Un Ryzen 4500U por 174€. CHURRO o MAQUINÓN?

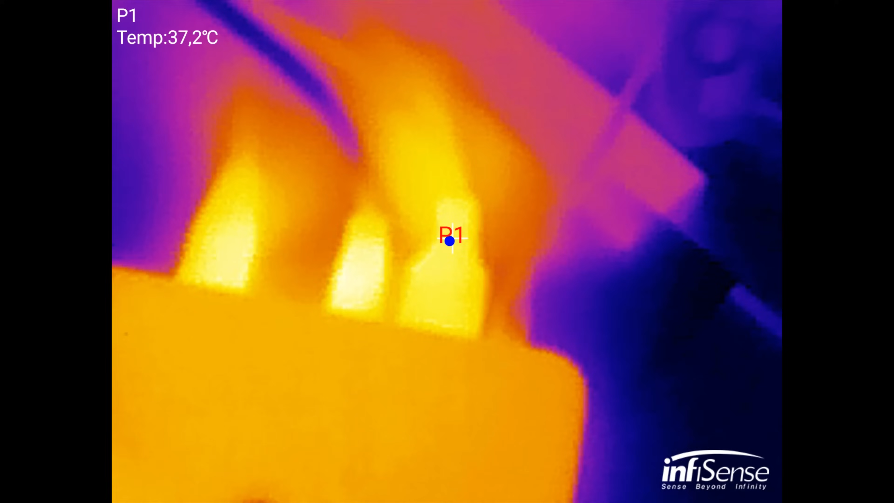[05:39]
On screen: spot 37.2°C
Tenemos un procesador con un TDP de 65W y eso evacúa calor sin remedio.
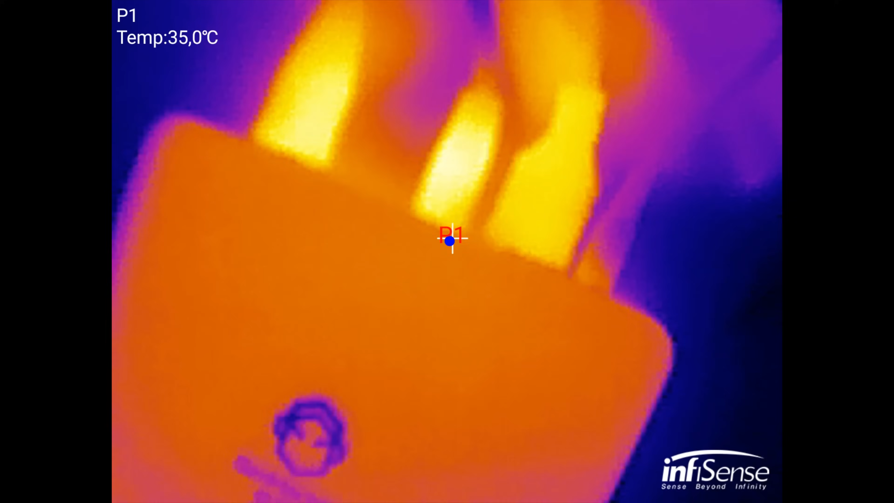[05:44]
On screen: spot 35.0°C
Lo cierto es que, bueno, ha mantenido muy bien las temperaturas incluso jugando.